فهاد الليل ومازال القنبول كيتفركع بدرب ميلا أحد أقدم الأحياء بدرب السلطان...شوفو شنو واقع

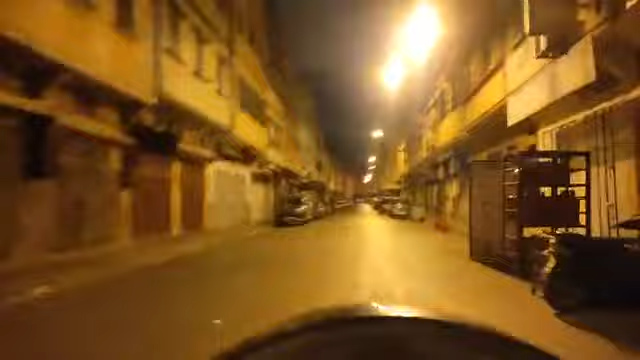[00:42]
المشاهدين الكرام، مشاهدي شو في فيرا، نقول لكم اجواء درب ميلان لاعرق او اقدم احياء في السلطان.
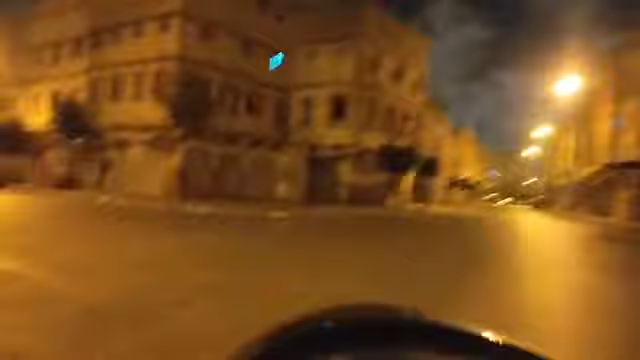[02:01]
ديال عاشور الاحياء الشعبيه في قاع العيالات، الناس كيضربوا عارض بنادم هادشي ما بقاش. سبحان الله العظيم، ما نقر